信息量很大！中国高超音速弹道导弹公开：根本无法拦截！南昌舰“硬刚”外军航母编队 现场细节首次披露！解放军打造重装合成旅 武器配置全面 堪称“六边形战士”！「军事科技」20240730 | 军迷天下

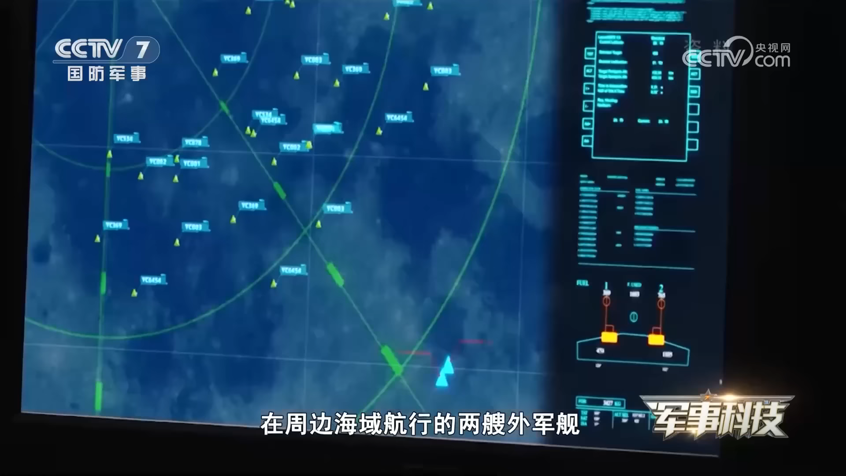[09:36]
在周边海域航行的两艘外军舰突然转向试图穿过中国海